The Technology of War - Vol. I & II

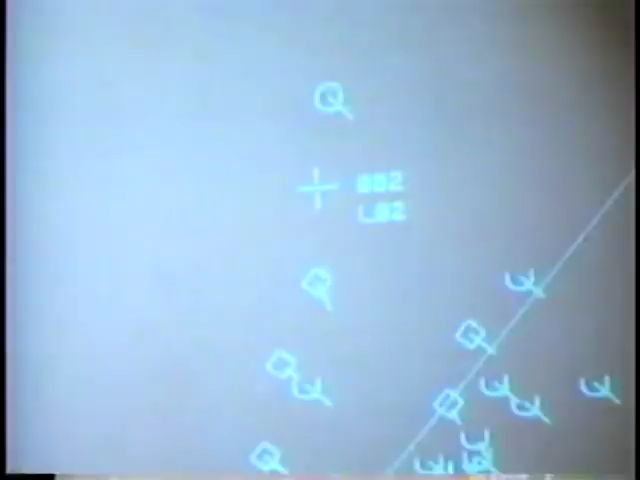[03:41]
laser guiding systems, computers that line up target runs for pilots,
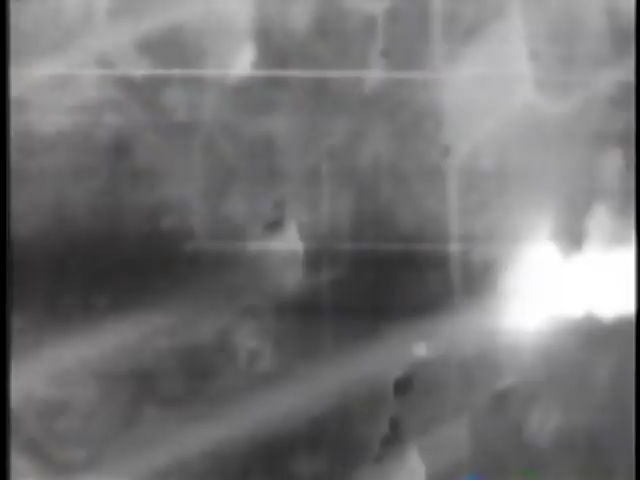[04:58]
The image of it dropping a 2,000-pound GBU paveway-guided smart bomb through the roof of Baghdad's main communication center came to represent war's high-tech focus.
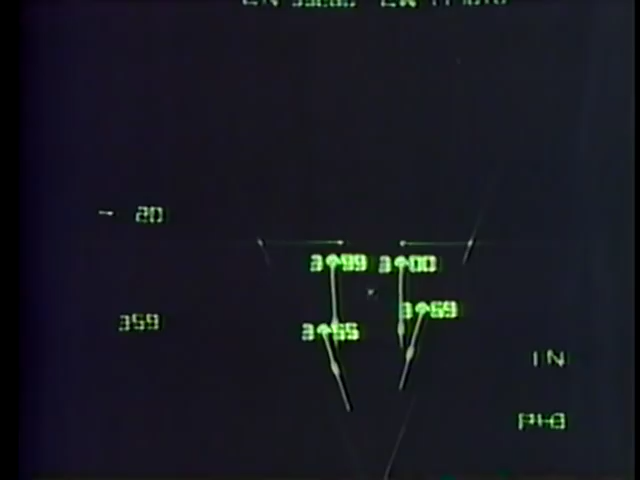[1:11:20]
and the ability to track those 24 targets simultaneously through its advanced weapons control system.